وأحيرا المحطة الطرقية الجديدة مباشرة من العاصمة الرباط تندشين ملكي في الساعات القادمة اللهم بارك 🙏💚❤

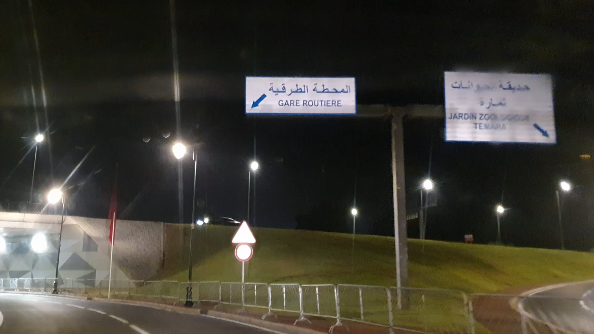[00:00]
السلام عليكم ورحمة الله وبركاته متشتبعين الكرام وأخيرا وأخيرا الخبر السعيد الساكنة
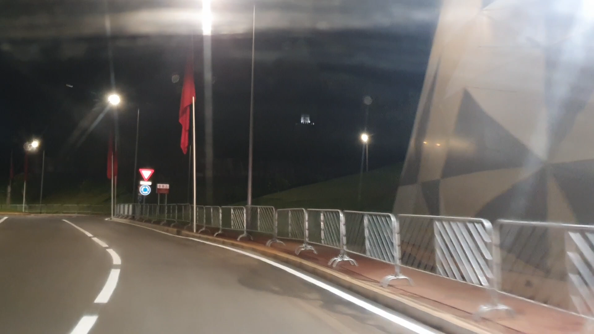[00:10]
للعاصمة جهة الريباط صلى القناة وجميع زوار العاصمة الريباط اللهم بارك لحظات
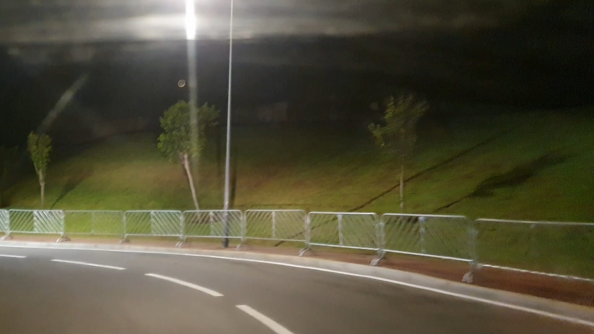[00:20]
قبل التدشيل لحظات قبل التدشيل المرتقب كما تلاحظون ما شاء الله أجواء جميلة هنا المرأب
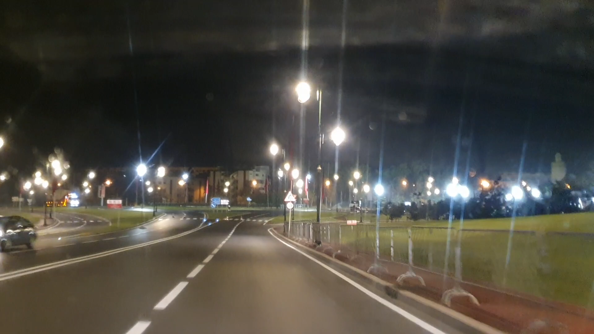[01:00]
كتسبق لمسات لي كتسبق إن شاء الله كتسبق التدشيل وكما تشوفوا هنا العمال دينا اللهم بارك رام خدامين
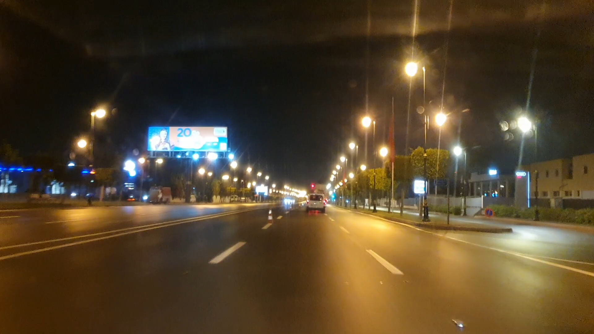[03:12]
الأشغال في كل مكان على طول الطريق الرابط بين المحطة الطرقية القديمة والمحطة الطرقية الجديدة هنا الأشغال في كل مكان الله يصخر العمر الله يصخر العمر ونتمنهم الله الخير والتي سير للجامع كما تشوفون صور جميلة هنا بالعاصمة الريباط لحظات قبل التدشين
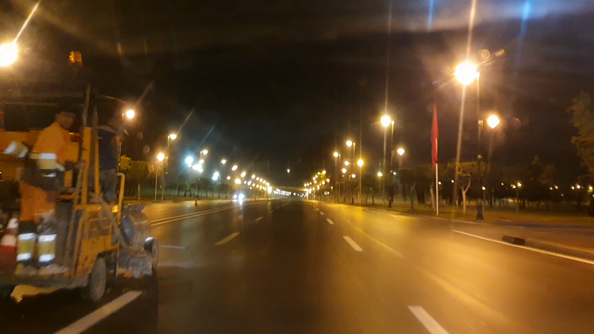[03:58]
كما تشوفون العناق كما تشوفون العناق المحطة الطرقية الجديدة ممرات الراجلين تقسيم طريق وضع الأعلام الوطنية في كل مكان جنبات المحطة الطرقية هذا إن كان يدل على تدشين فهو يدل على تدشين إن شاء الله
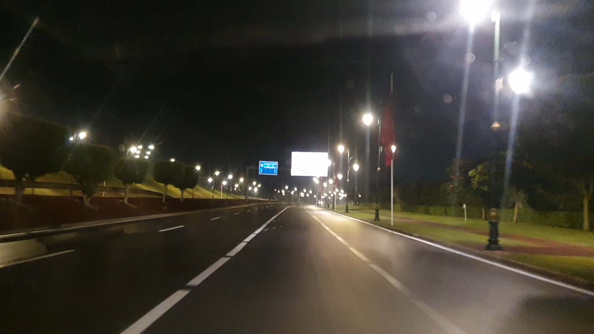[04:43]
تقسيم طريق صور جميلة بالعاصمة الريباط تقسيم طريق أخذت الطرق طال انتظارها بمواصفات عالية صراحة هندسة معمارية مميزة تقسيم طريق على الشكل غواصة القامرة كانت على شكل عصارة وهذه على شكل غواصة